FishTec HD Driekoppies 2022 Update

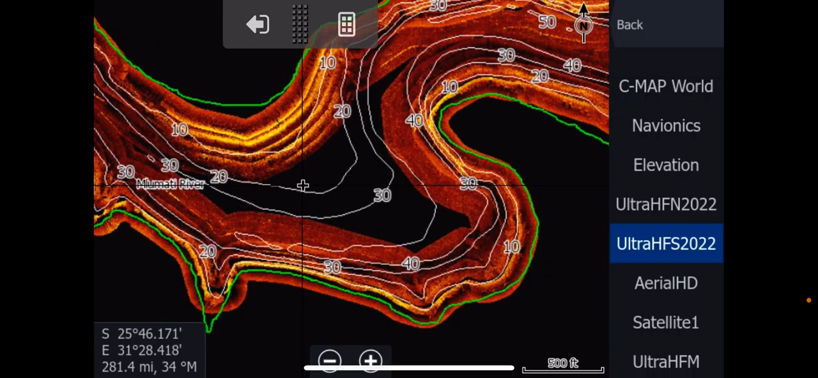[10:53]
However, if you're interested in this bank here and you think, oh, no, the guys never did this, just go back to your old chart.
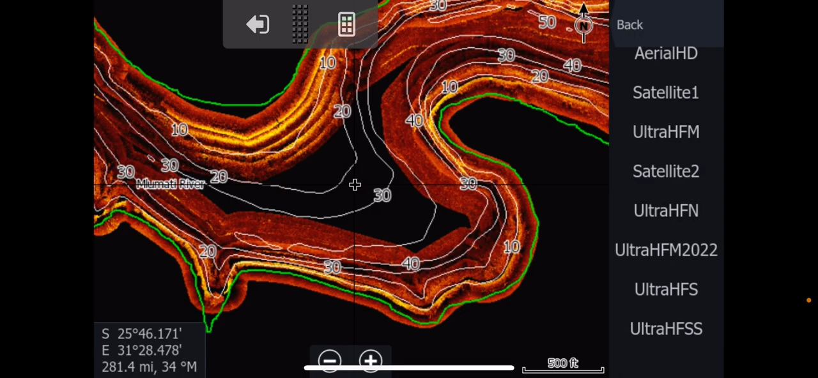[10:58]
It will be Ultra HFSS. And there it is there. That's that little section there.